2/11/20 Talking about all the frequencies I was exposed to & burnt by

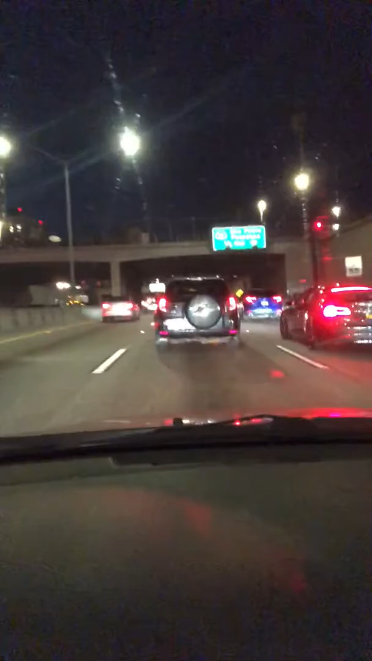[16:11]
This one in front of me is so obvious. Seven GYE 159. This wrap, oh my god, so obvious. This car was, like, right next to me. And then it wanted to get right in front of me and stuff.